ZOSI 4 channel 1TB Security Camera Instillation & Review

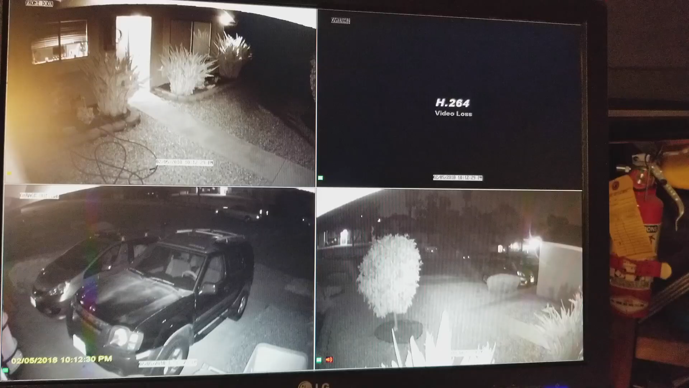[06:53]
Alright, so I got this system almost set up completely. I have, uh, the camera set up in my garage. I have, uh, just ran the cable for, uh, this third camera here. This one's, uh, right in the corner of my garage over there.
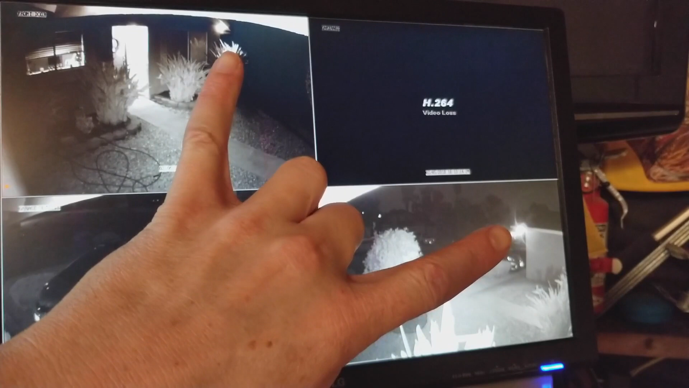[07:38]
So it's kind of, um, toying with the, uh, system, but, um, it's pretty clear nighttime works really well.
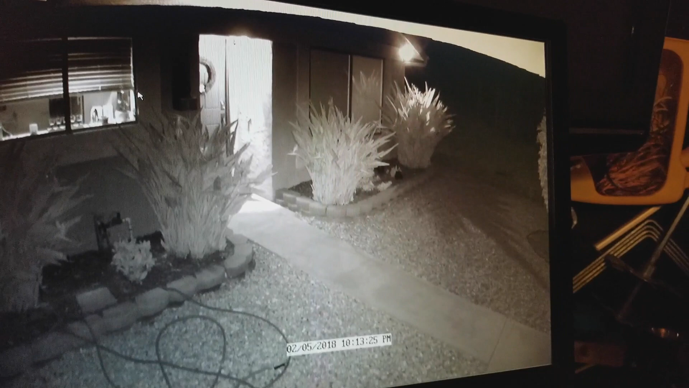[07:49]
My front door, driveway,
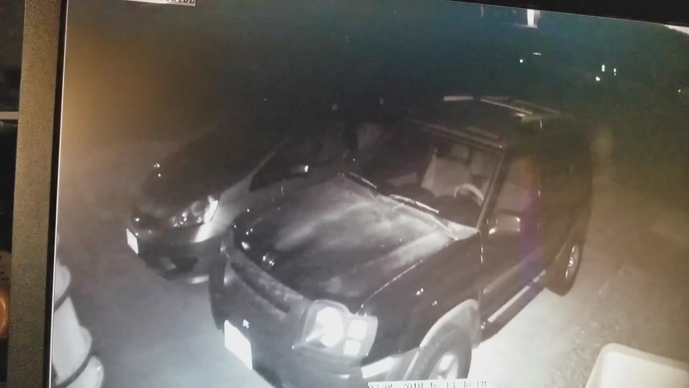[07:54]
front yard. So I'm pretty happy with that. The next, uh, camera up here is going to be in my backyard.
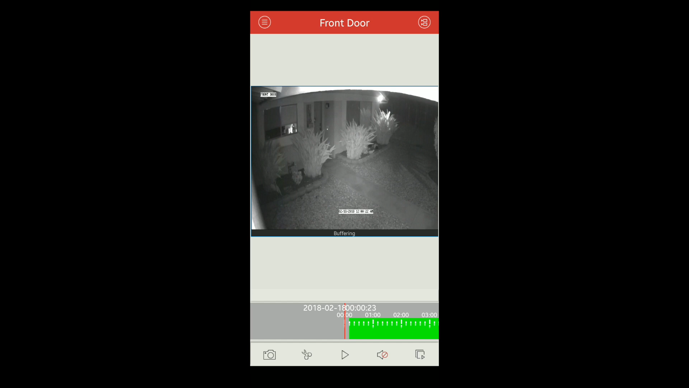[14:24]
Buffering. Time says 12. Stopping. And it's playing continuously at the 12 o'clock. So I've had a couple of issues with it. Um, but sometimes it works, sometimes it doesn't. Um, you can also go in here and name each camera.